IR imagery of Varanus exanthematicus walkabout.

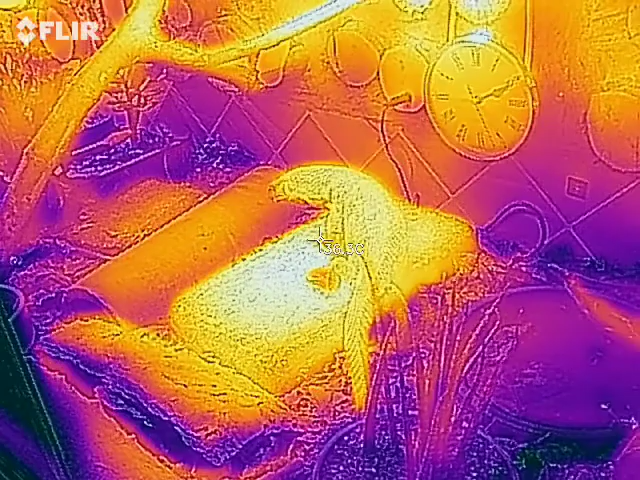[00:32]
You can see there's a huge range of temperatures. He's hitting now at this spot where the MVB,
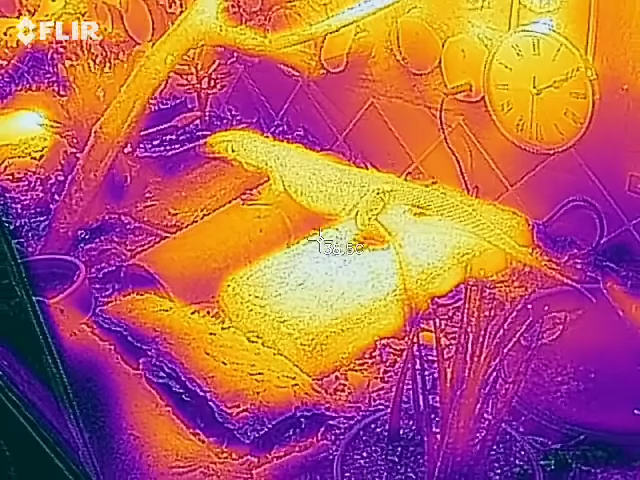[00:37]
the Mercury Vapor lamp, is illuminating, the central basking spot.
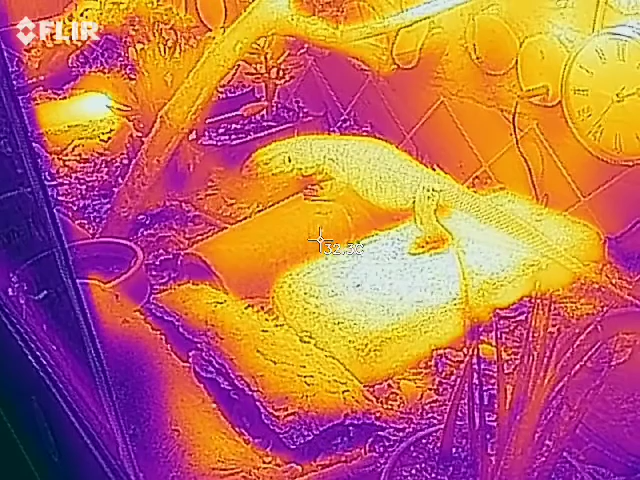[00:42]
And where he sits there, he often sits there in the shade for hours and hours.
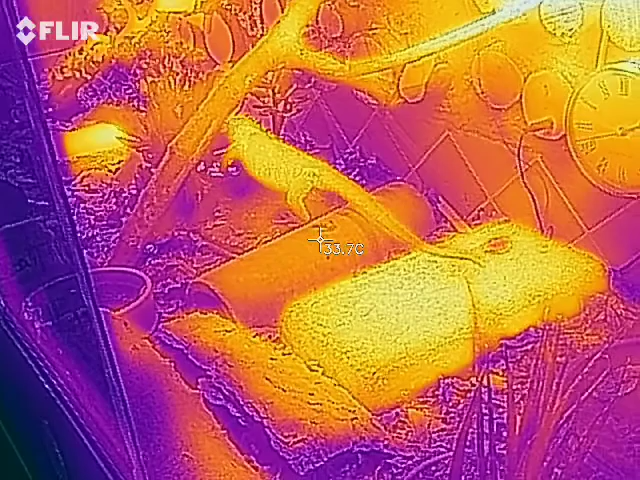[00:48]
On screen: spot 33.7°C
And that's at the temperature usually is about 33 degrees.
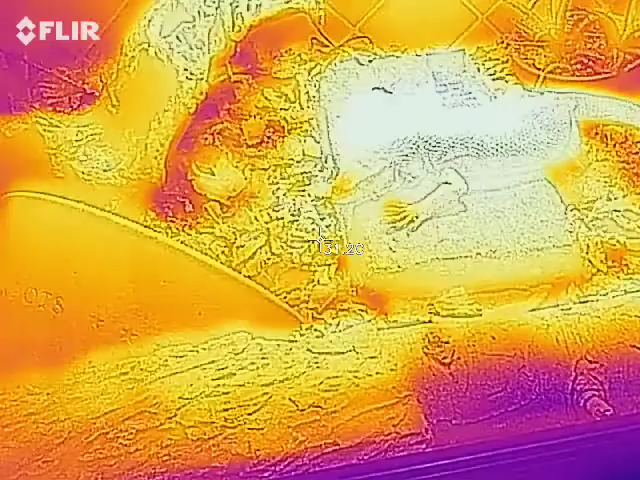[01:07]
He's now back at his spot, this time over the halide.
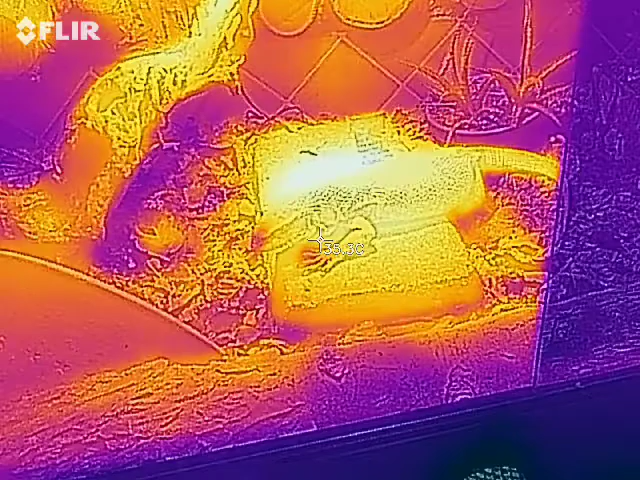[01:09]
And you can see he's at 36 and the basking spot is 34, 35. That bit there behind him is in the 40s.
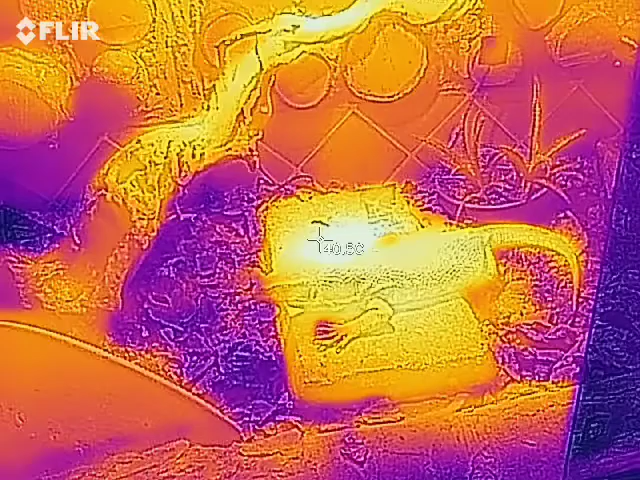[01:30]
And since I've dropped the temperature, he's gone back to the halide.
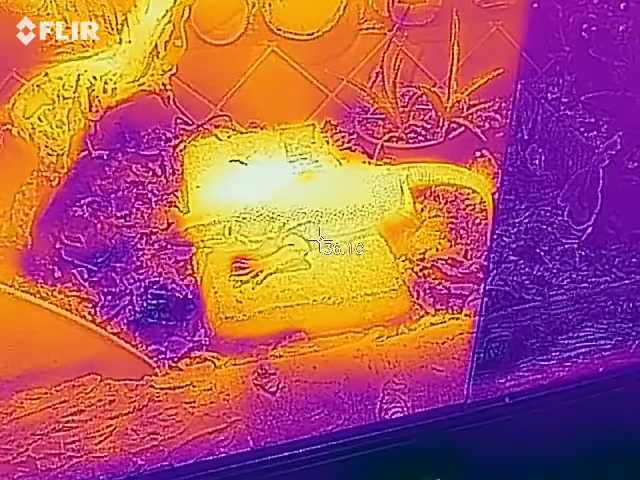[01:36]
He did prefer the LED because that was cooler.
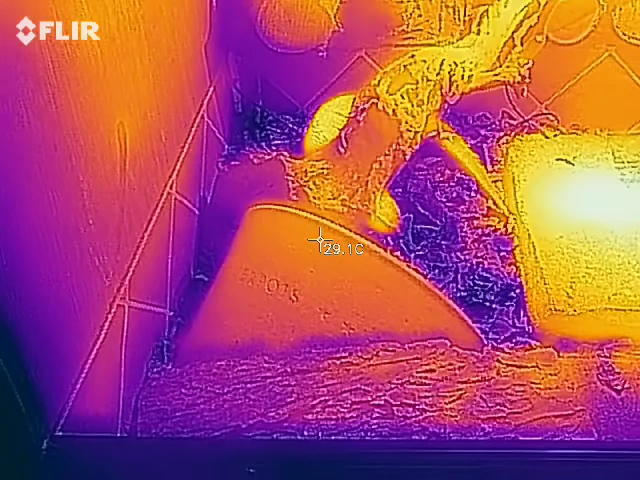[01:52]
On screen: spot 29.1°C
And now what he normally did, I've just given him a meal, and normally, and that's what he's doing now,
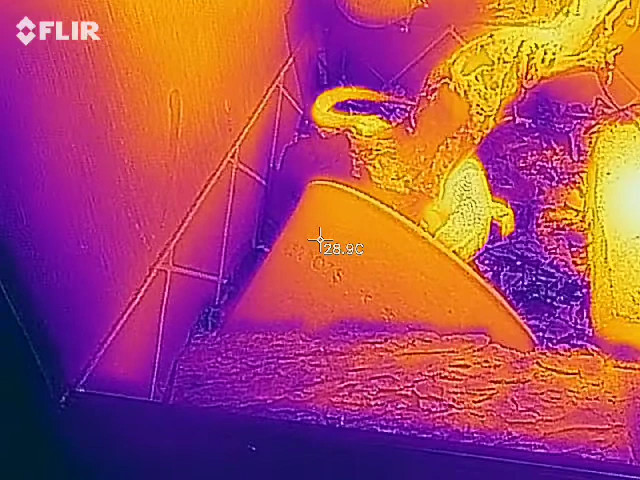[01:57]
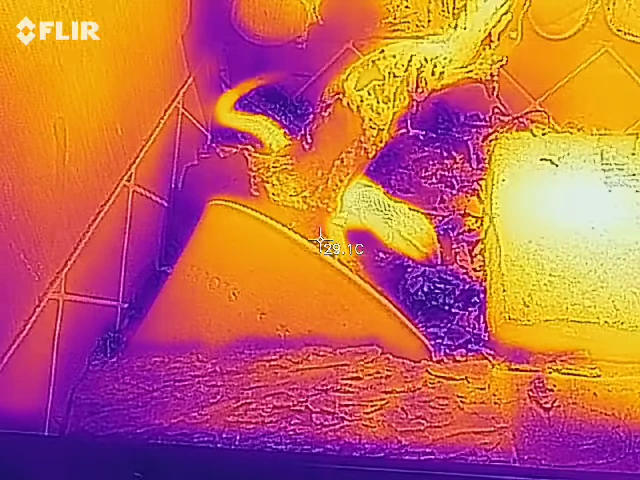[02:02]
he's just having a bit of poo.
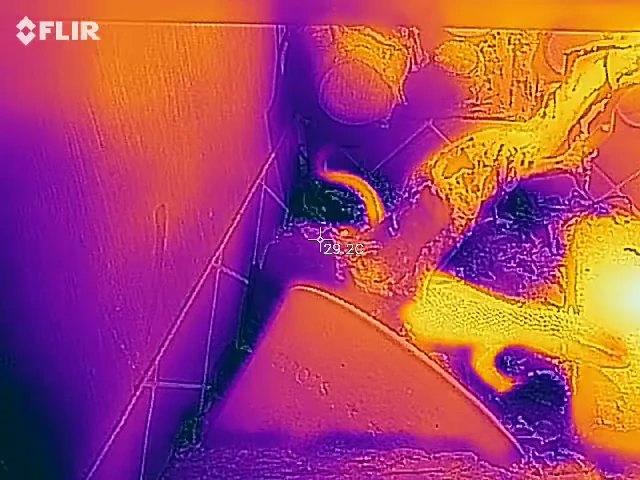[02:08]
And he always does it in that same spot, and now he'll have a sunbath.
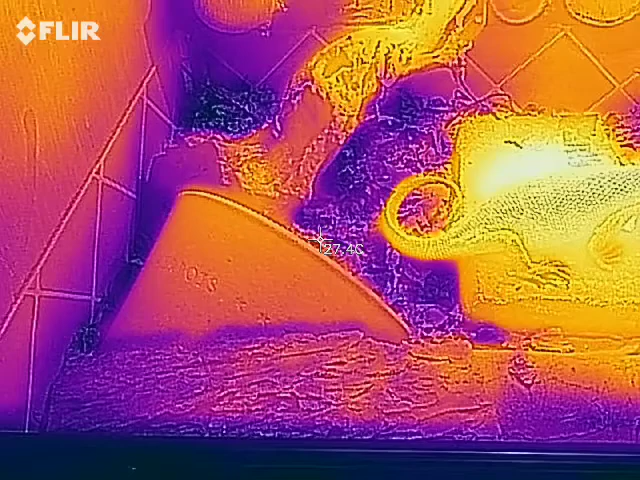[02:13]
On screen: spot 27.4°C
He's done this to me three or four days running. He gets himself warm, I feed,